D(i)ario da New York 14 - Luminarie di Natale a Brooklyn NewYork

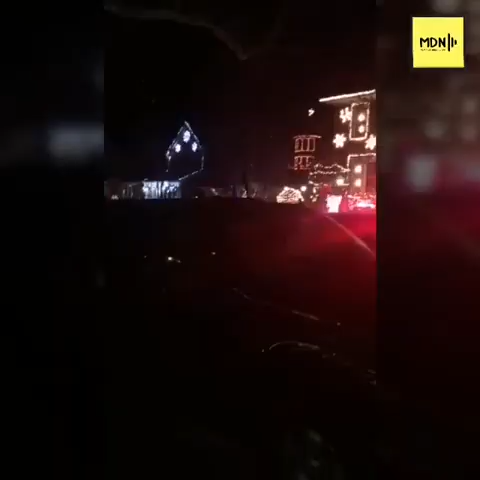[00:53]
Vabbè, qui iniziamo ad entrare un po' nella zona più calda, non ci sono ancora le case con le mega luminarie, proprio per farvi capire qual è il contesto, insomma, man mano che uno si avvicina la zona calda.